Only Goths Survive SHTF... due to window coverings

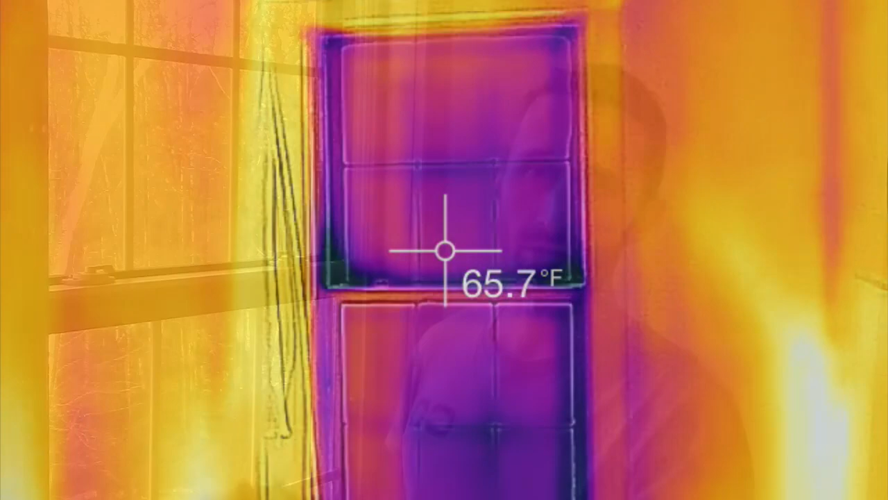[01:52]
On screen: spot 65.7°F
And if you think about, a radiator is a hot object that radiates out heat. This is almost like a cool radiator that's radiating cold into the room.